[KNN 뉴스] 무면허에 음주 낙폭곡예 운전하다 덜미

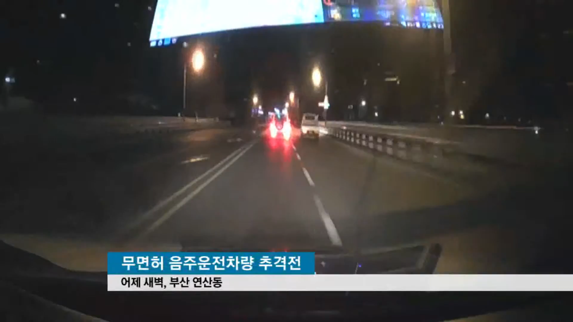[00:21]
곧바로 경찰의 추격이 시작됩니다. 경찰이 바짝 뒤를 쫓자 난폭 고개운전이 시작됩니다. 중앙선을 넘어 아예 역주행을 하기 시작합니다. 막다른 공사 현장에 다다라서야 3km에 걸친 추격전이 막을 내렸습니다.